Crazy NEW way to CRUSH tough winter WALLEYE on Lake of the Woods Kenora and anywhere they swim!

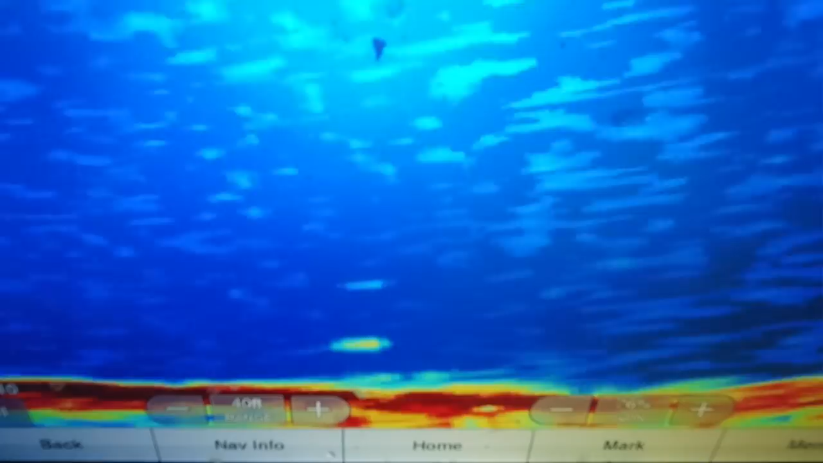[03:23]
So you can see I've got that drop shot smashing into the bottom and then you just see my minnow hover in there. And I'm just raising all kinds of commotion down there. A lot more, a lot more commotion than I could raise with just a rattlespoon. So I use this soft rod just so there's no resistance from the top side.
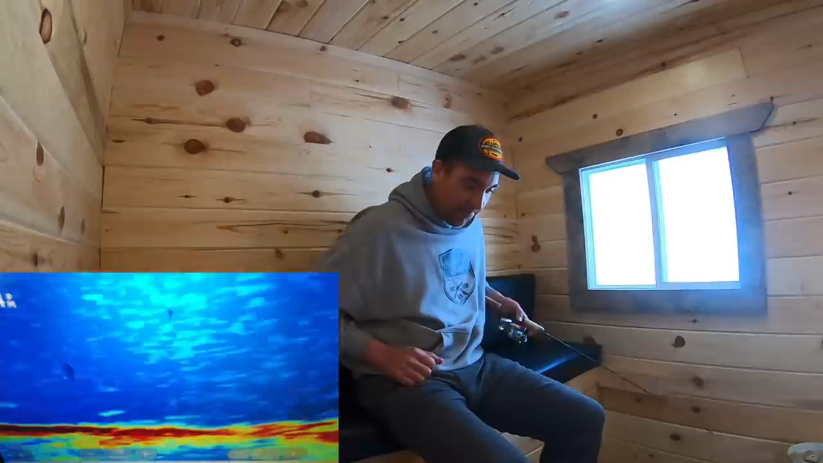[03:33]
There's one coming in. There's going to be resistance from my big heavy weight down there, make no mistake, but at least I can limit it on the top end. Here it comes. There, he's got it. Okay, he's eating it. See what I mean by low resistance? It's just kind of taking it super soft rod and just going to sweep into him. Nice fish. This is a soft rod.
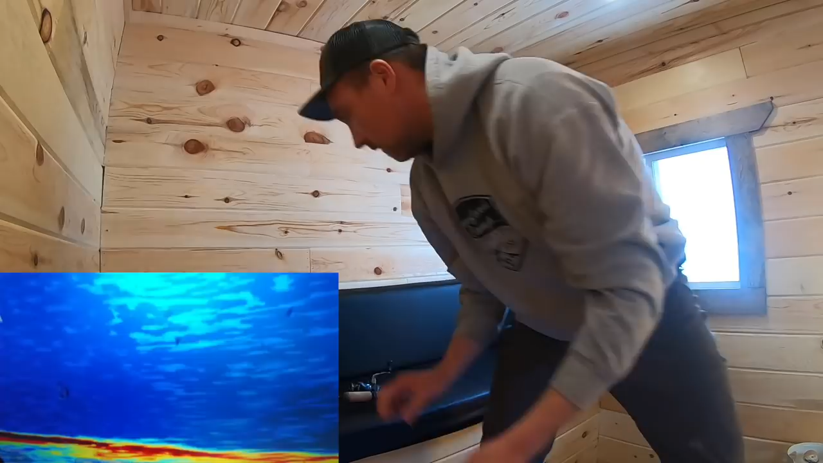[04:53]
Okay. Stay there, baby. Hopefully I made enough fuss in the mud that this one's going to stick around. And this is another beauty about the drop shot.
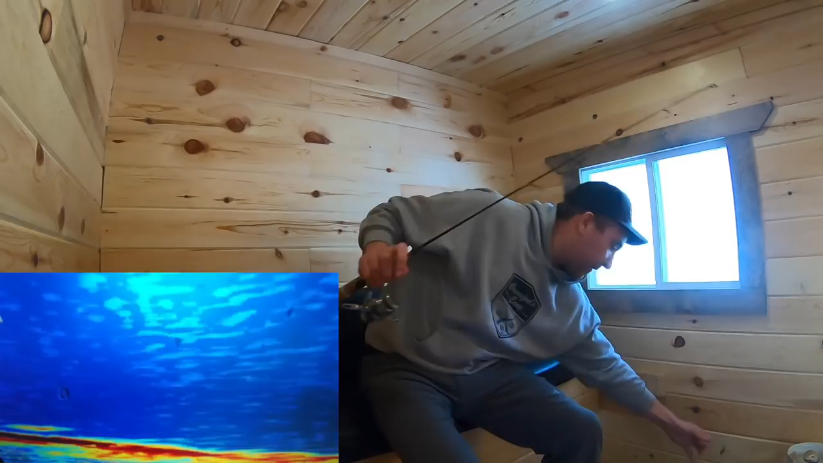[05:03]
It's super heavy. So I don't have to piddle around. It's just going to drop new great back down there. In this deeper water that you are forced to fish this time of year. Hey, Norman. Okay. Here he comes. Oh, look at this. It's going to be timed beautifully. Here we go.
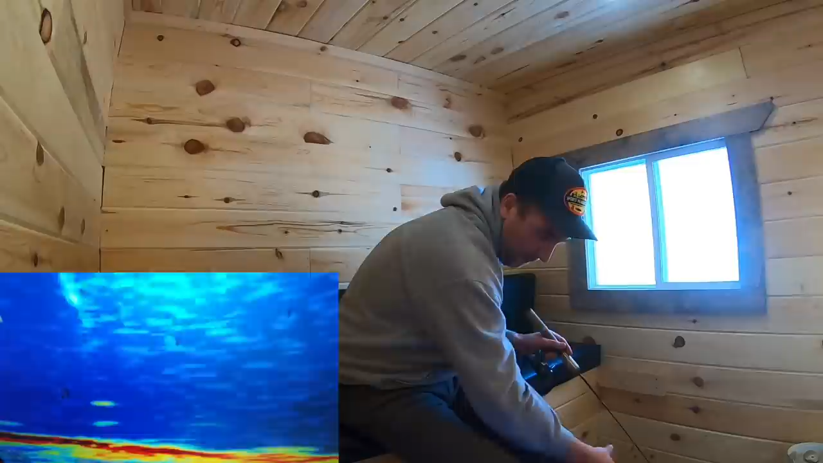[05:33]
Uh, that was a backfire. There's another one coming in. As soon as he sees that minnow. Just going to let the weight go a little down. Yep.